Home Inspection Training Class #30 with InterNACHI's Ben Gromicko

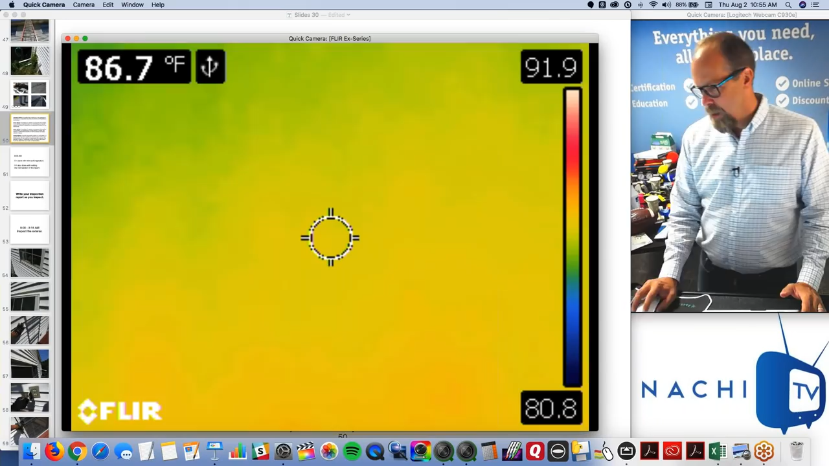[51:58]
On screen: spot 86.7°F
And what I did was, because things are cold, and summers are really hot and humid,
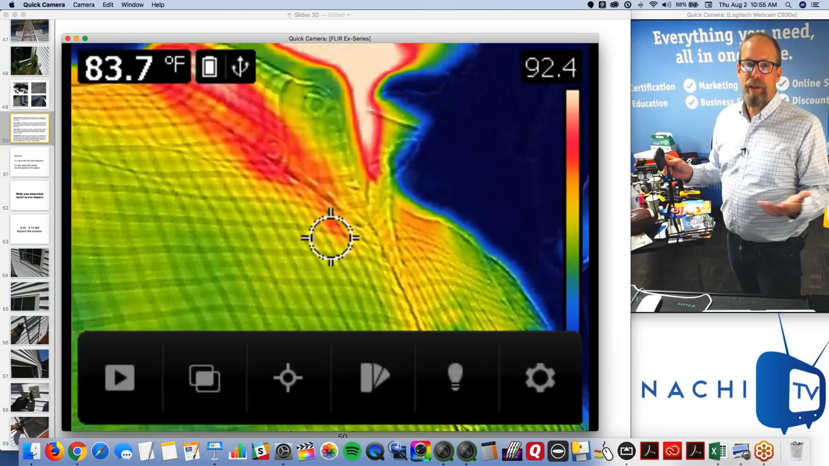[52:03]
On screen: spot 83.7°F
so this is my infrared camera.
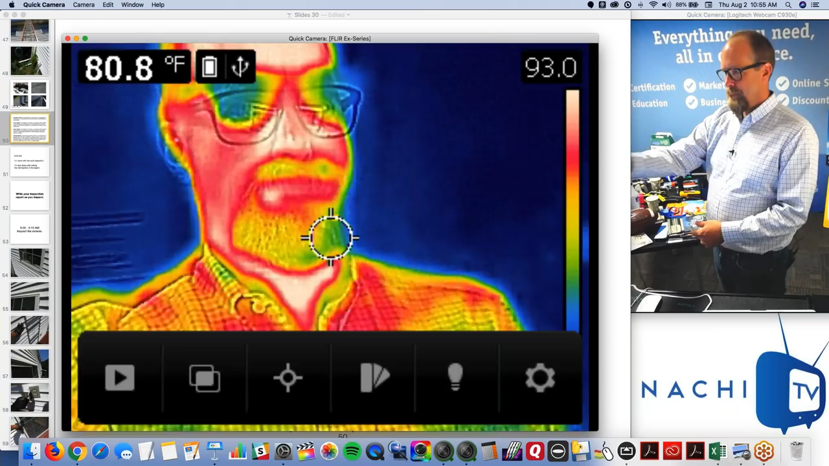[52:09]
On screen: spot 80.8°F
Oh, sorry. There we go. And this is a FLIR C2 camera.
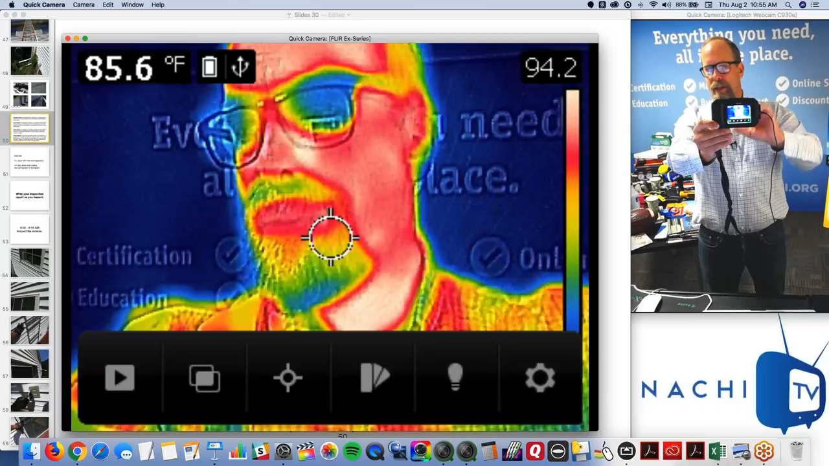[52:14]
On screen: spot 85.6°F
It's about 400 and something dollars through Inspector Outlet.
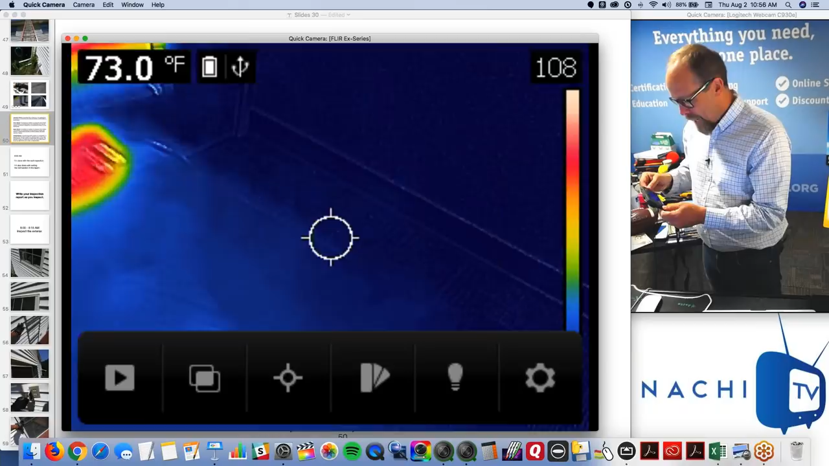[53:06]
On screen: spot 73.0°F
And I increased my fees to allow my clients to pay
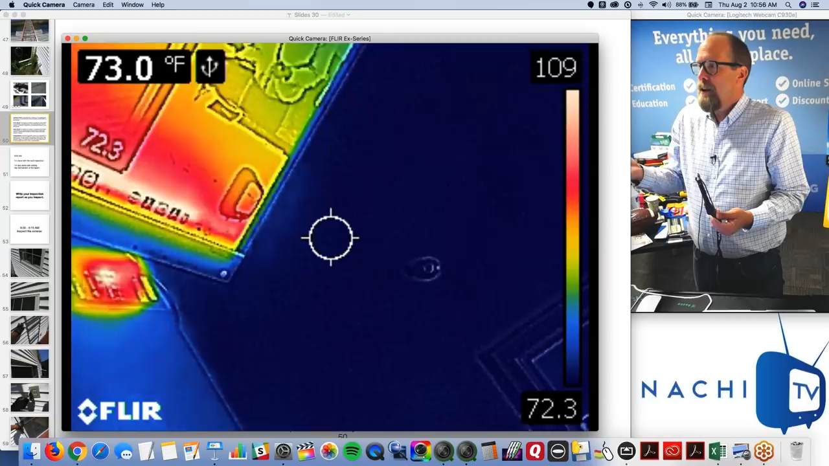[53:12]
On screen: spot 73.0°F
me to use my infrared camera.
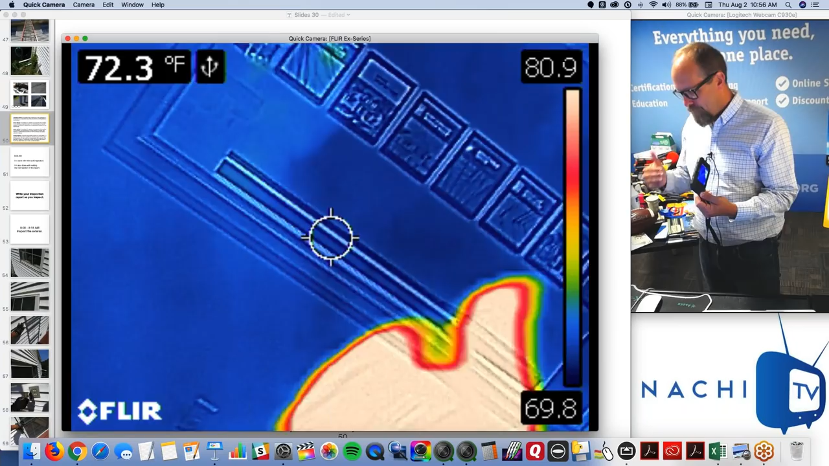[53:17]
On screen: spot 72.3°F
So, it went from $329 to $369 because we included infrared with every home inspection.
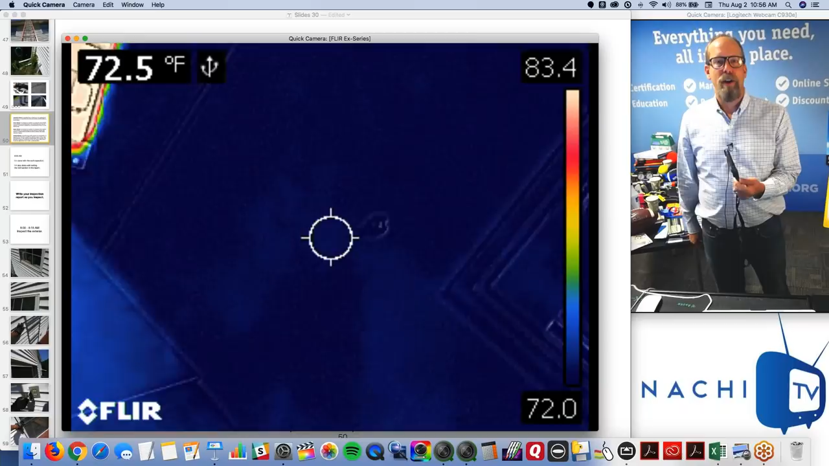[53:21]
On screen: spot 72.5°F
And infrared, don't freak out about infrared.
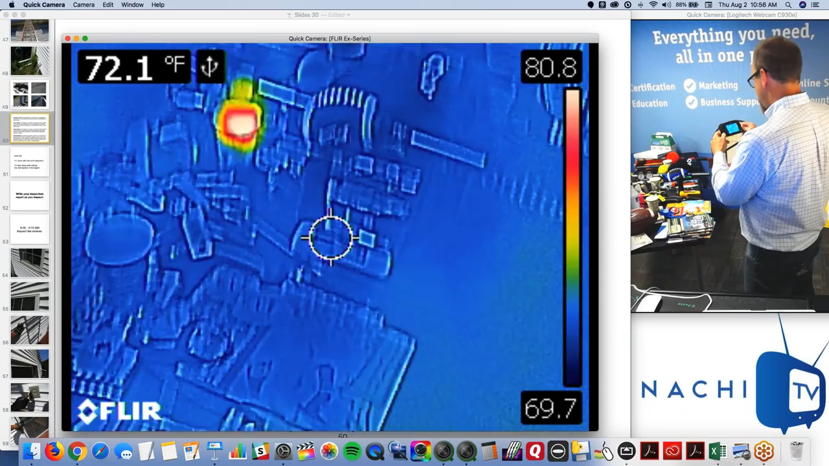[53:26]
On screen: spot 72.1°F
Infrared is kind of like a flashlight.
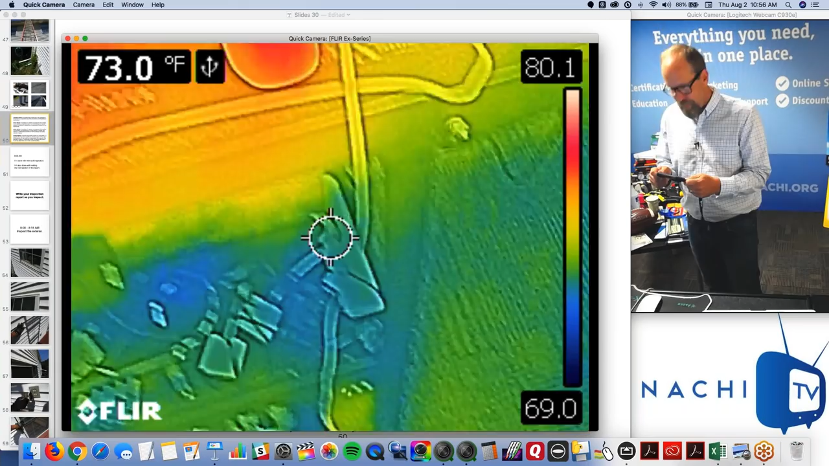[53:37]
On screen: spot 73.0°F
That's what a flashlight does. Here's a high-intelium flashlight. This allows me to see things that I wouldn't normally be able to see without it.
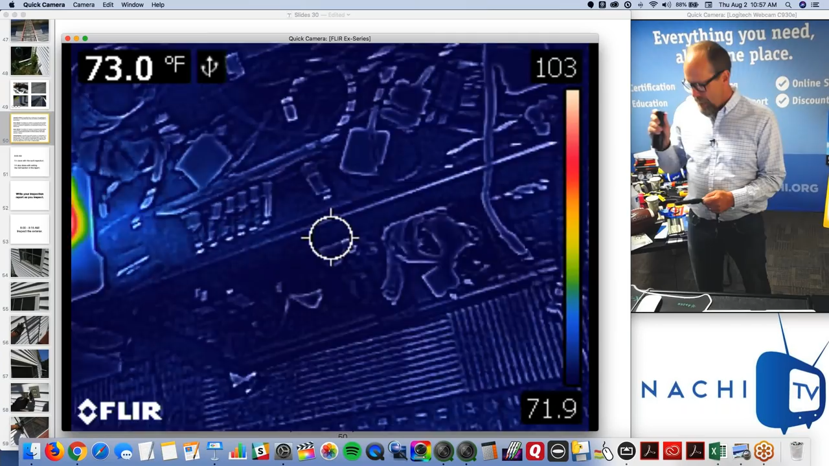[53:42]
On screen: spot 73.0°F
Something's dark in the corner there.
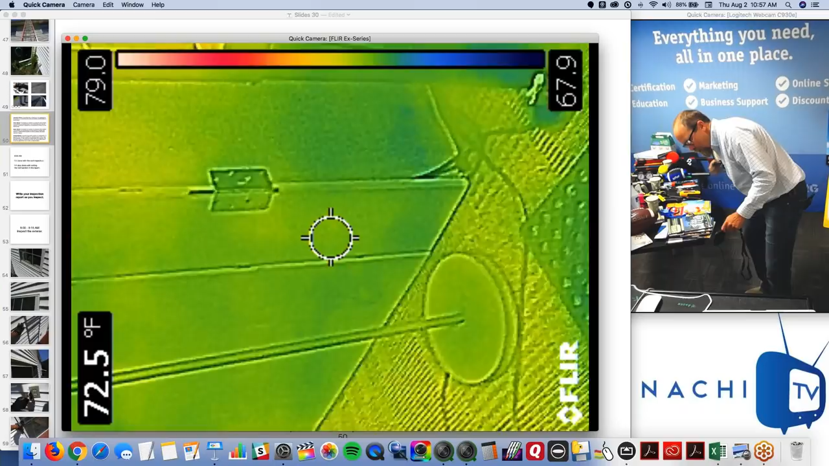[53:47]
On screen: spot 72.5°F
Well, without it, I can't see. But with it, this allows me to see things that I wouldn't normally be able to see without it.